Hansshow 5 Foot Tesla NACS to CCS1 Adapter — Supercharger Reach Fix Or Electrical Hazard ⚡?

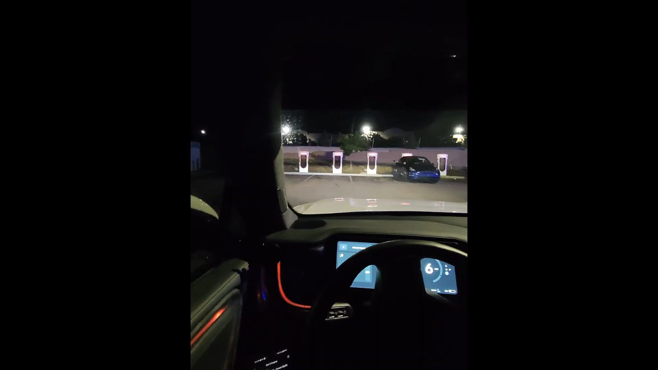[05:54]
looks like 1d is open so i'm gonna pull up and see if i can get into this one without